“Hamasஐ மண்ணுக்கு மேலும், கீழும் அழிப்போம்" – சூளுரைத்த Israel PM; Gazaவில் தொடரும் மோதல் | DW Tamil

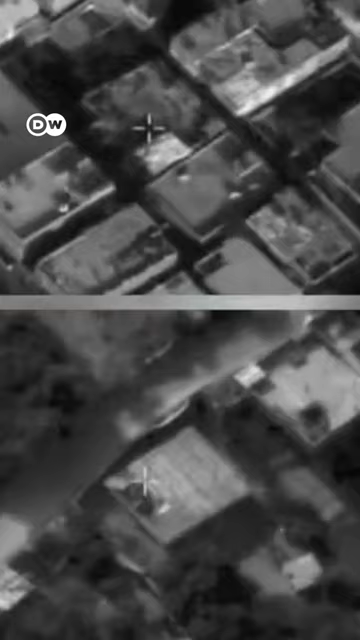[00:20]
இந்த தாக்குதலில் கடந்த 24 மணி நேரத்தில் மட்டும் ஹமாஸ் படைகளுக்கு சொந்தமான 450 இடங்கள்,